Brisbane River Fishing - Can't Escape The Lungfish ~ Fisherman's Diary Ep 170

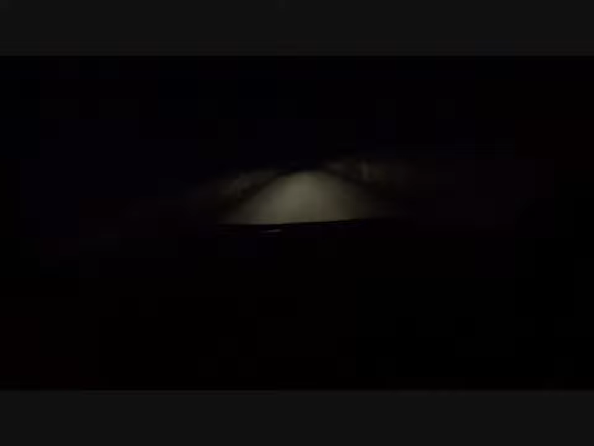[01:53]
Alright, nearly here, this road is a touch bit creepy I will admit, especially at night with this music playing, just a little bit eerie. But we're pretty much here, now it's the point where we have to get out and hike. Alright, we've got everything, beginning the hike in.